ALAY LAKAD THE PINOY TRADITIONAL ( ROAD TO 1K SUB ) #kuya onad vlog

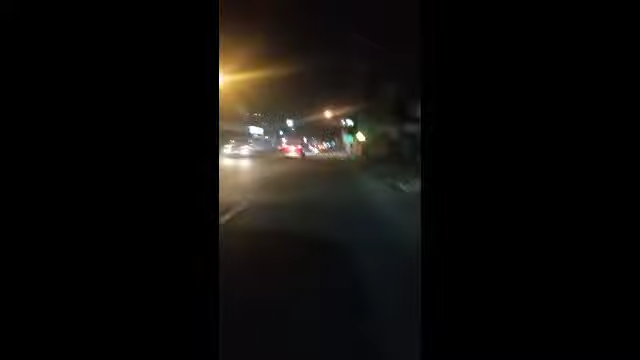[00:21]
Iba, nasa jeep, ayan oh. Konti na lang naglalakad niya yun. Ayan o. Konti-konti na lang. Dati sobrang dami nag-aalay lakad kasi wala pang pandemic yun eh. Ngayon, madalang na lang. Gantong oras pag umuwi ako, grabe. Kabilaan, puno. Ngayon, puro kanan lang. Yung mga pa-uwi, wala pa siguro.